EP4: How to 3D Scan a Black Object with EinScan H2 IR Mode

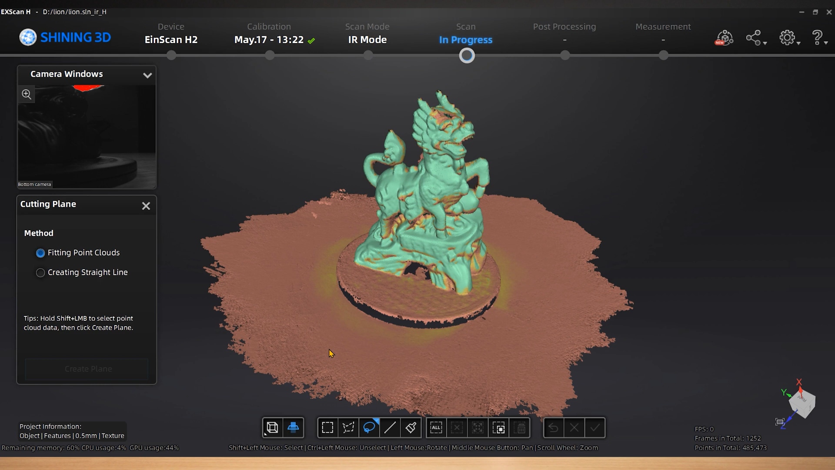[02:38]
Create a cutting plane to delete the background.
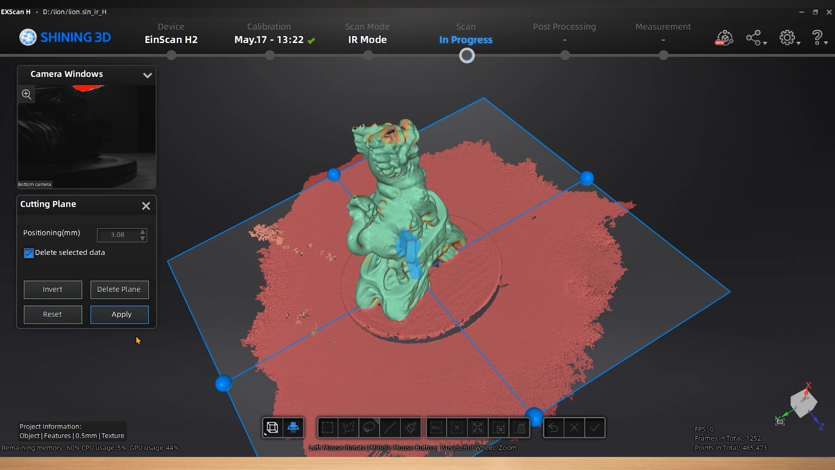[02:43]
Using connected domain and invert functions to quickly select the redundant data.
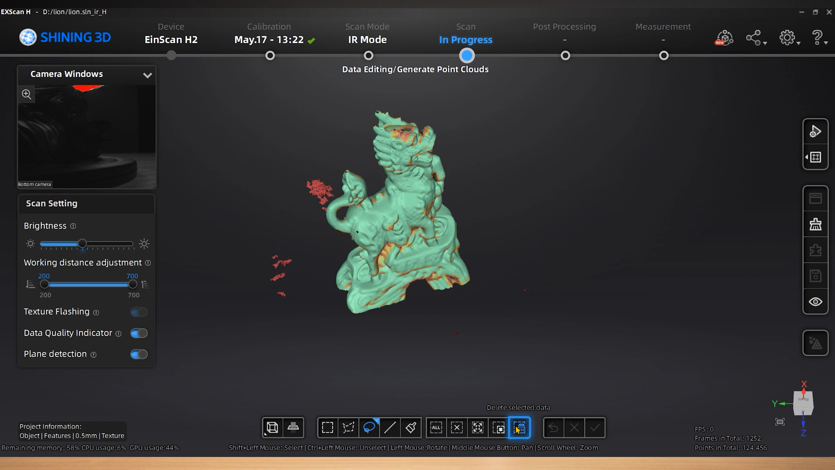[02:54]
The selected data will be in red. Then delete it.